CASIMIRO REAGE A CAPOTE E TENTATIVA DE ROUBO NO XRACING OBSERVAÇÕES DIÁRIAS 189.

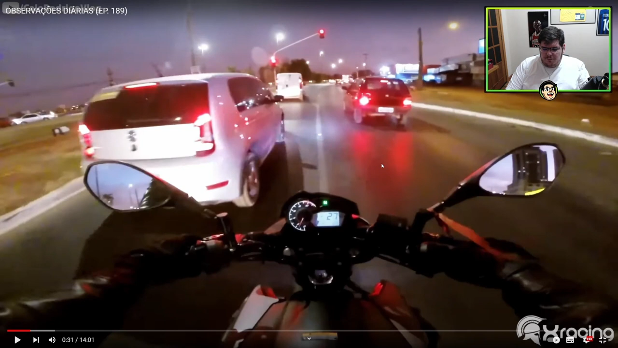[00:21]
Dá pra ver ali? Ó, piscando, ó. Tá, tá, tá.